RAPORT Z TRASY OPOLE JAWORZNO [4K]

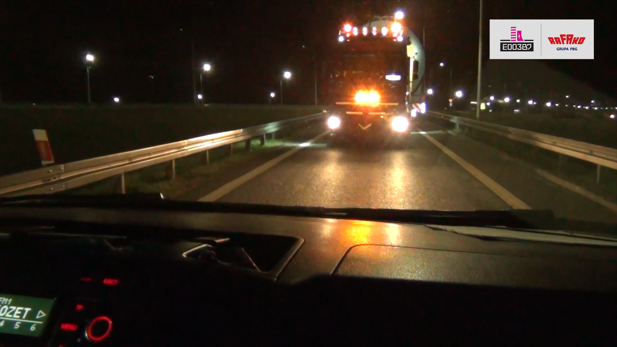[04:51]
Widzimy zaraz w inni łuk w lewo, troszkę ją do lewej, bo znowu na prawo ucieka. Muzyka Trochę mocniej ją do lewej, wchodzimy już na łuczek tutaj tyłem. Do lewej, do lewej, dużo mocniej trawiam do lewej. Muzyka